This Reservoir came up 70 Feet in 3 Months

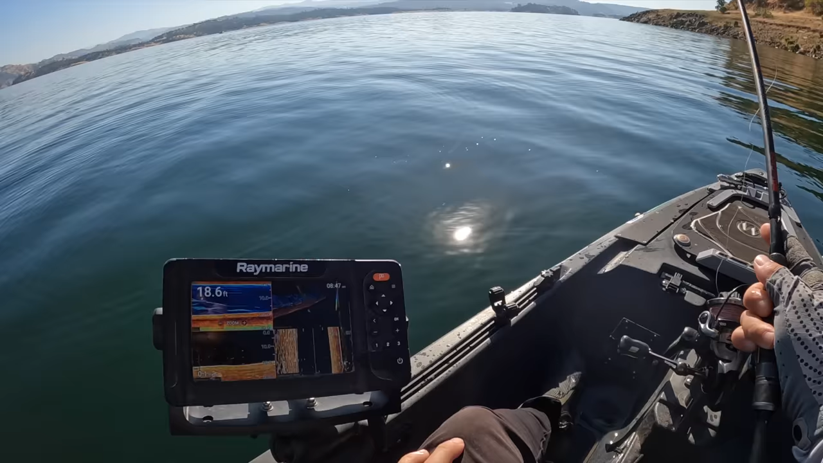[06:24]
On screen: depth 18.6 ft
You know, there's probably 20, 30 fish down there, and if only two of them are 3 pounders, what are the odds that fish will get the bait before the little ones do, you know?
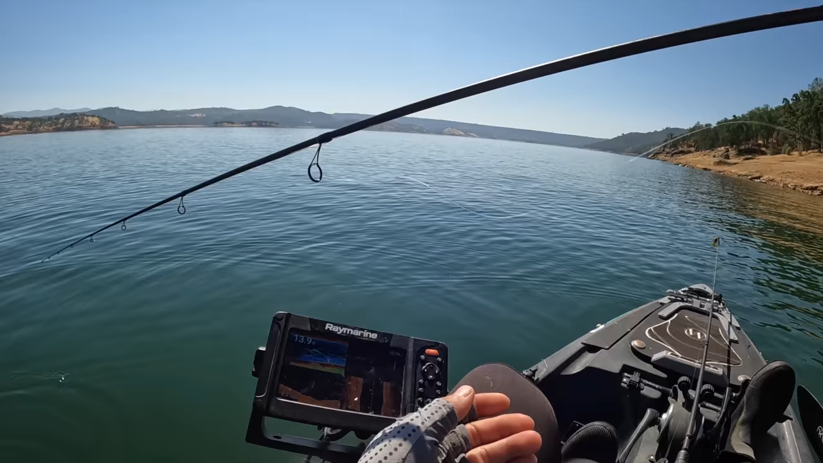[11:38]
Those look like bigger marks, but it's hard to say. So even like these ones make marks that sometimes are deceptive. Look at his tail.
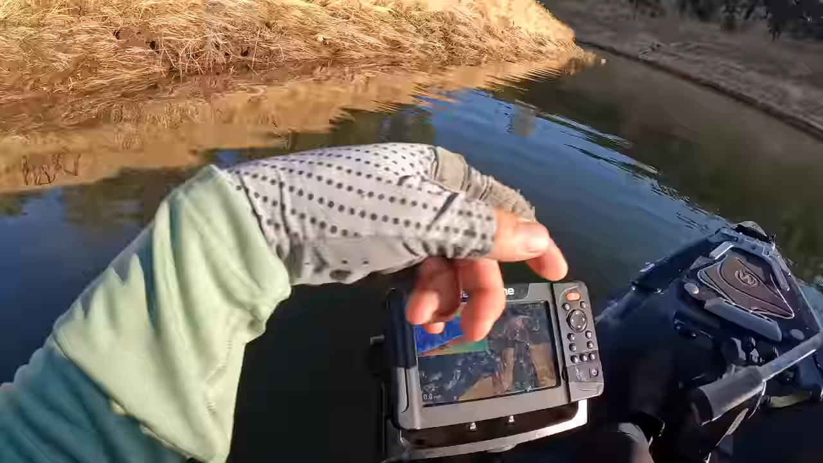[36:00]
You can already see them, the same little bass we saw yesterday.
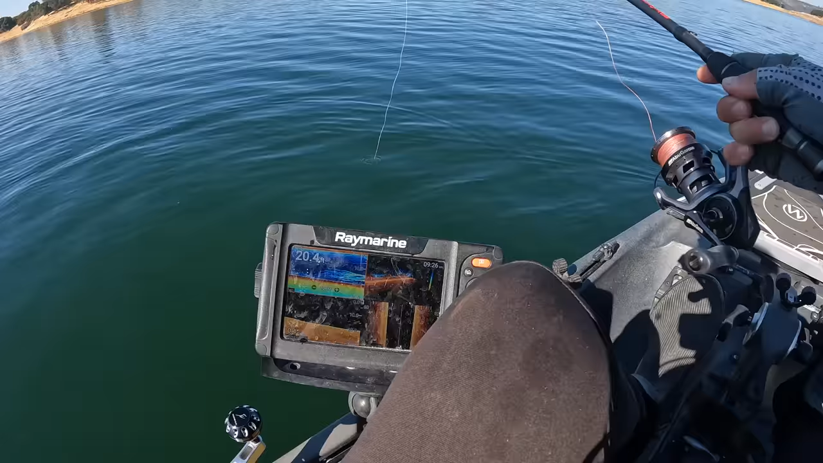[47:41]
There. I don't think those are bass. I think, well, maybe they are.